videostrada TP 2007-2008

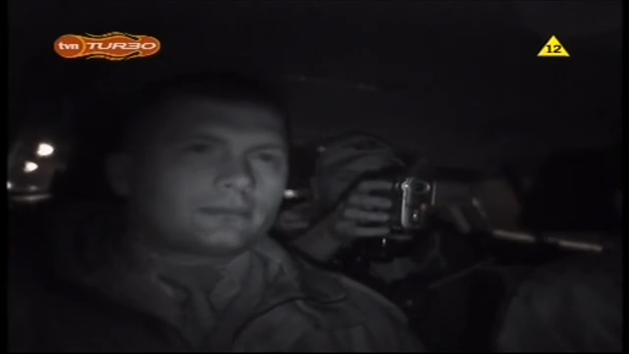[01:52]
Dawno już nie odwiedzaliśmy stolicy nocą. Kiedy ruch nieco zmaleje i ulicami można zacząć jeździć szybciej, zawsze znajdą się kierowcy, którzy to wykorzystają. Nagle słychać dziwny odgłos. W drugą stronę. Nie, w tą stronę. Późną noc z tunelu na Wisłostradzie radiowóz spotyka samochód, że nie powinien mieć zdjętej nasadki tłumikowej.
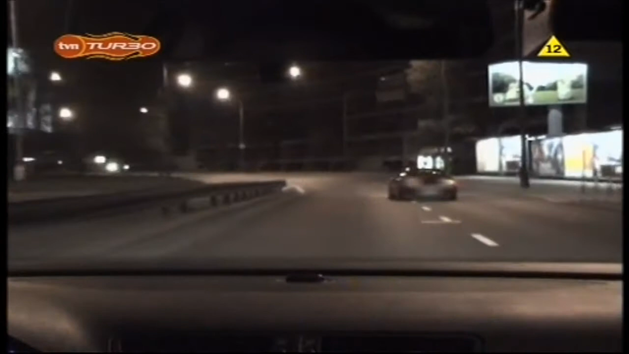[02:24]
A jednak ma i na dodatek skręca na skrzyżowaniu w prawo na czerwonym świetle.